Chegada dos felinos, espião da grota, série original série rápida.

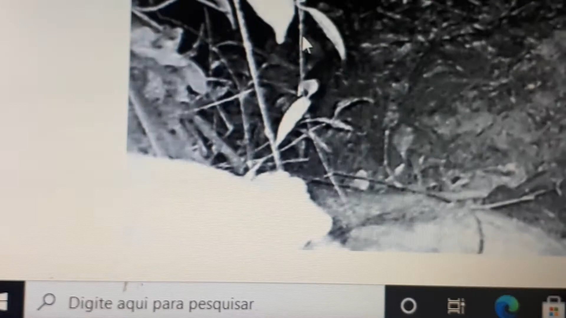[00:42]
Nada Mas a gente não desistiu A gente continua vendo os vídeos E pra minha surpresa, olha lá o que aconteceu Olha quem apareceu, gente O tamanho da jaguatirica Ela já tá caçando Na grota, tá vendo?
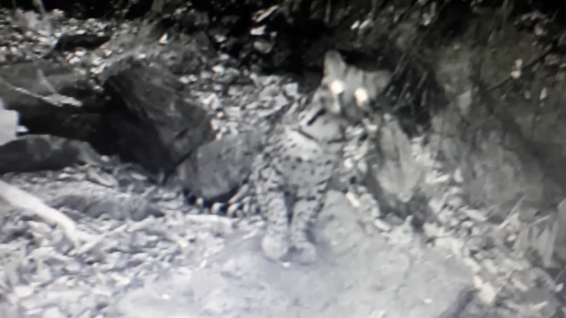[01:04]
Então os bichos correm A jaguatirica tá aí Daqui a pouco vem a onça preta e a onça pintada Olha que bicho maravilhoso Maravilhoso Vamos ver mais uma foto dela Olha aí, gente Que bicho lindo, cara Olha isso